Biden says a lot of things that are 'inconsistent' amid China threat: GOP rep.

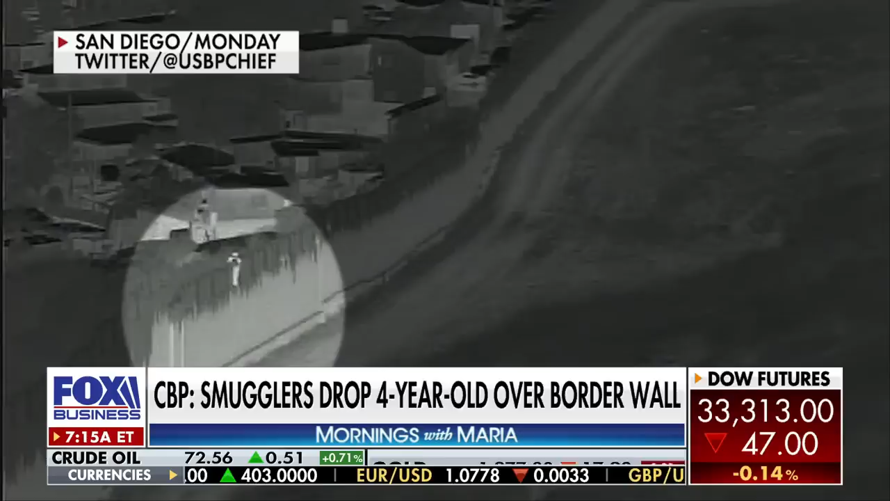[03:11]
Border Patrol released this shocking video of somebody dropping a four-year-old baby over the border wall yesterday. I mean, how much worse can this get?
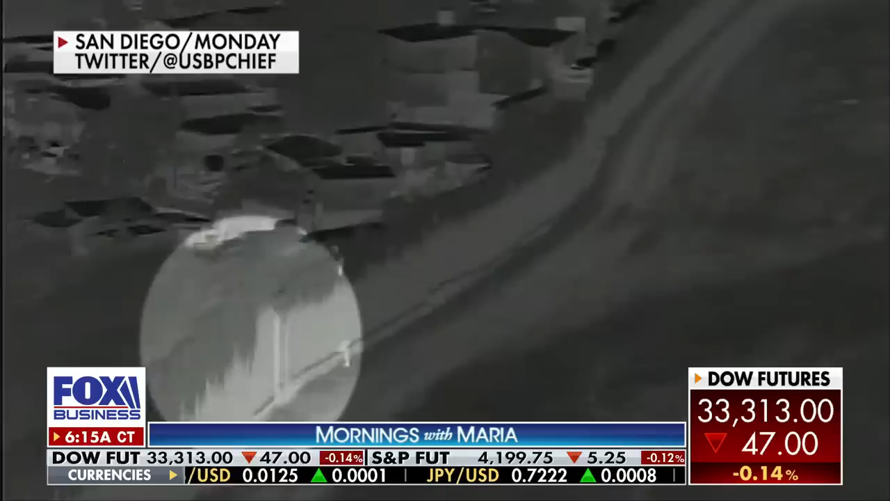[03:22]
Meanwhile, agents are apprehending more than 8,000 migrants in just 72 hours, more than 4,000 known gotaways.